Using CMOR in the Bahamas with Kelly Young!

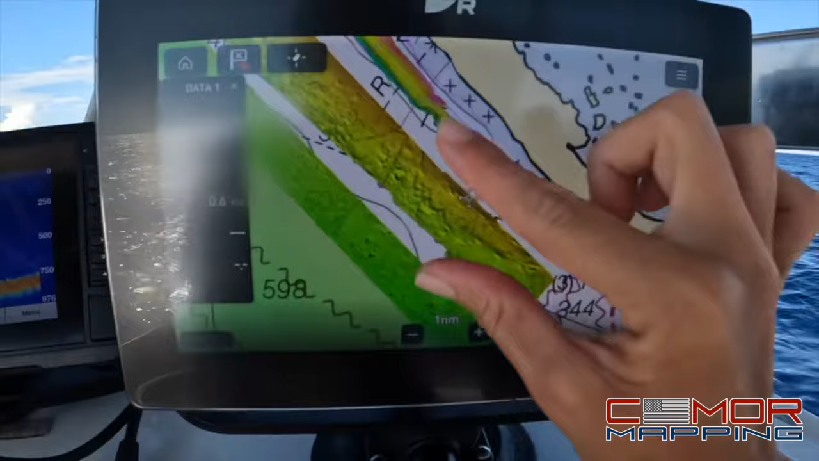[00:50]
of what seymour maps is and what it does have to offer now right now the only scanned areas in the
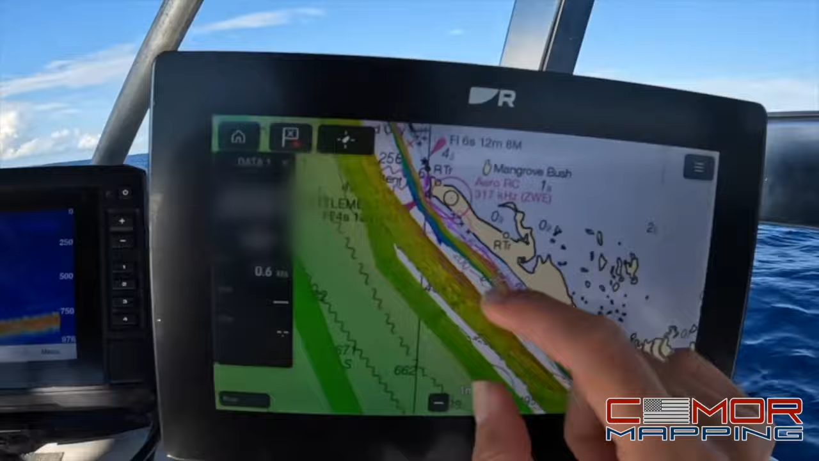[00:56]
bahamas are these bright colored areas the white and the light blue are not so it's really cool you can
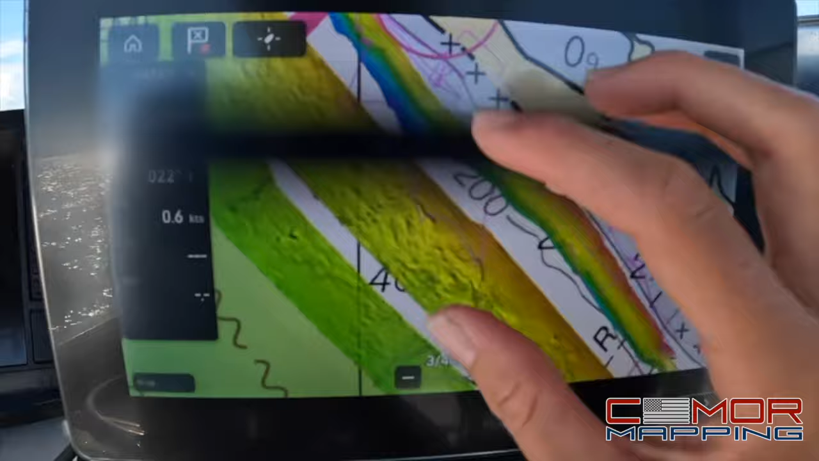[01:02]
come you can scan you can actually plug this in at home in your kitchen at your house and explore before you go on your boat to
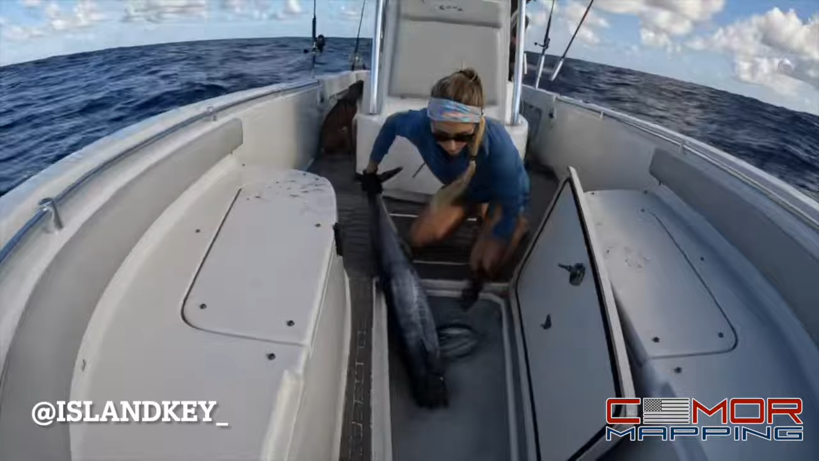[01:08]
fish or dive or snorkel or all of the above and check this out so for
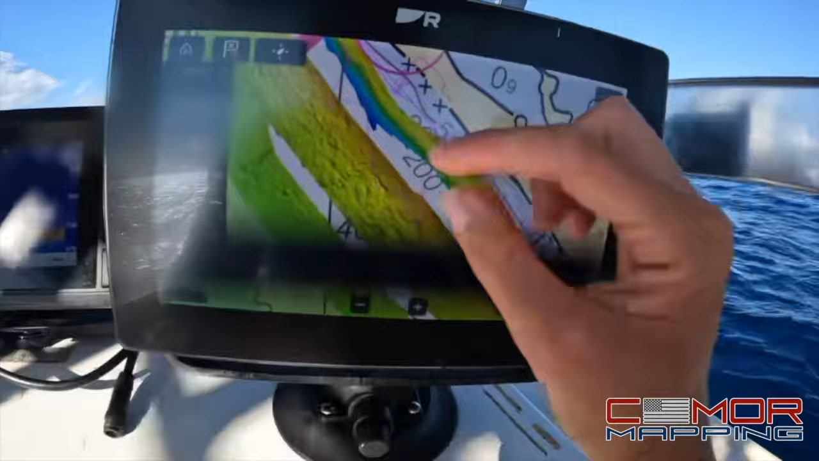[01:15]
example you can zoom in and you can zoom in to any type of ledge hole or pinnacle
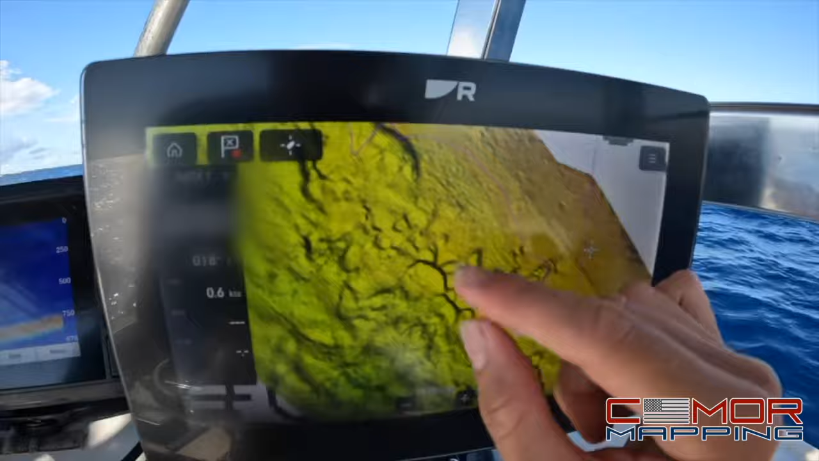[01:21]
and the darker the the darker shading is the deeper the ledge so right here is probably a significant ledge here and then the lighter shading is you know just some rock and reformations
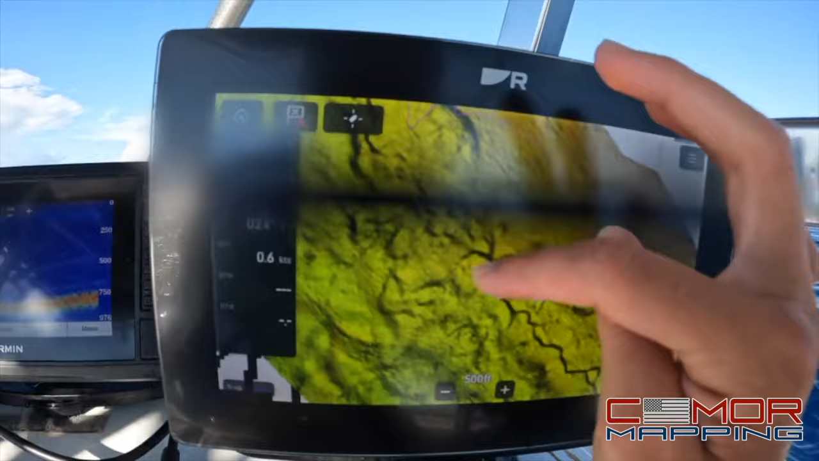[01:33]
nothing too crazy but as you can see right here that's pretty ledgy here see see our mark we actually
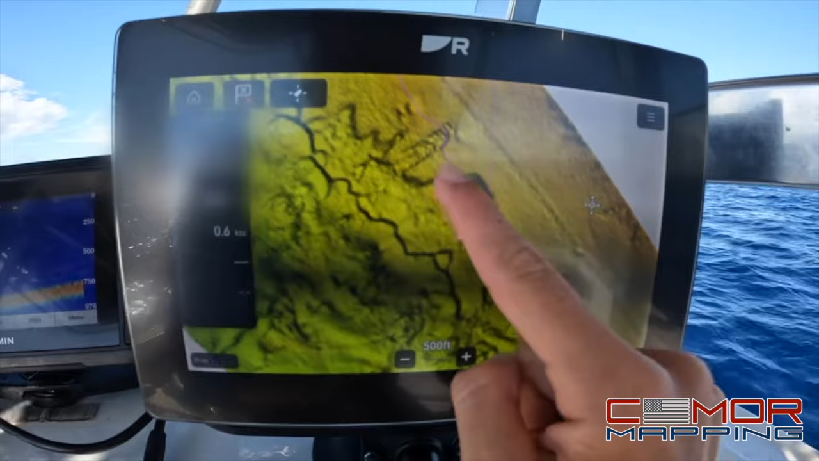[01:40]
checked this out this might have been last time we were in the bahamas we probably oh wait i think i know what this is i
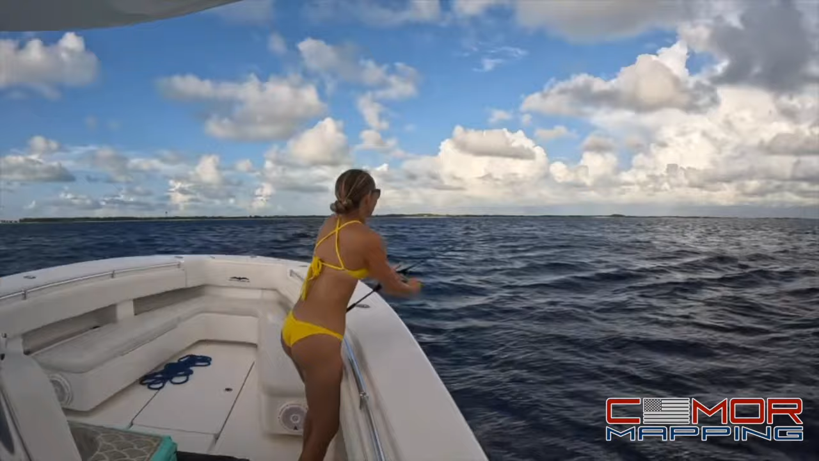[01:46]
dropped down a vertical jig here and when it comes to shipwrecks or barges you can see
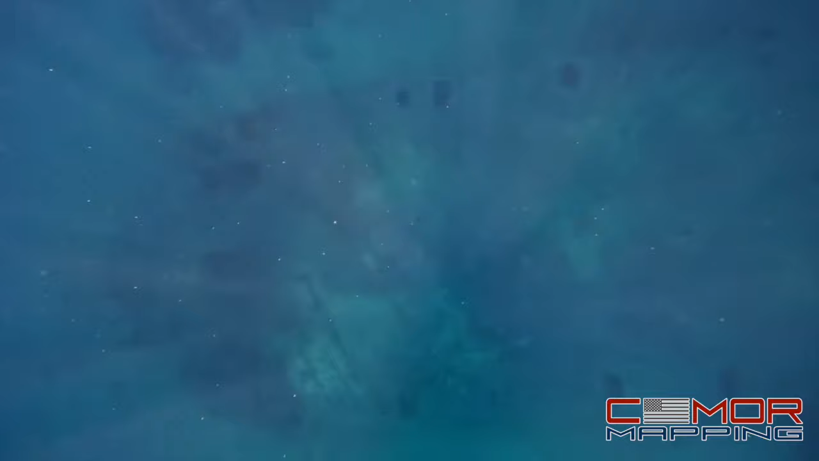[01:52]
exactly what type of ship it was you can see if it's a barge
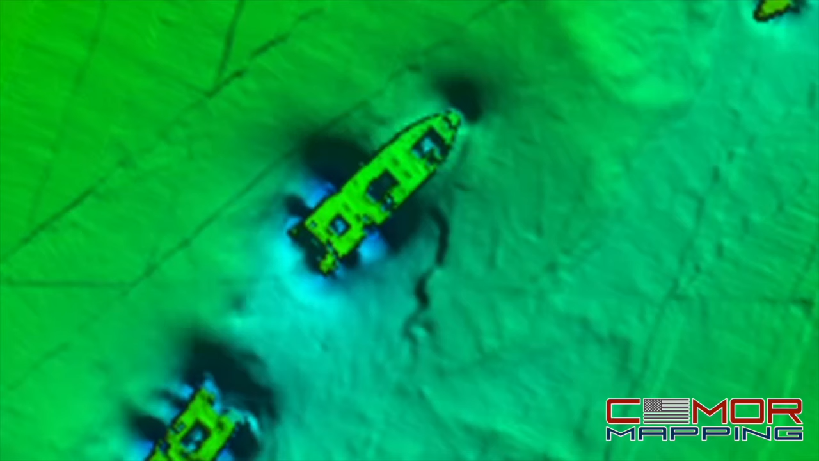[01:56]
you can see if it's a tugboat any type of ship
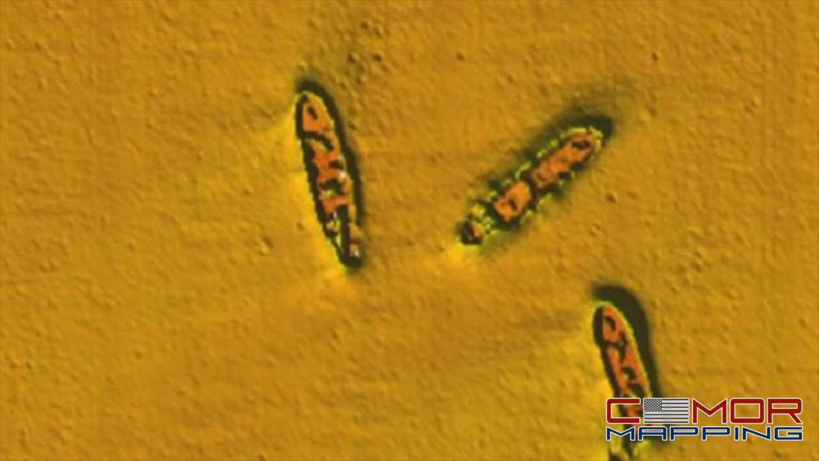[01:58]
it's really really cool seymour maps they map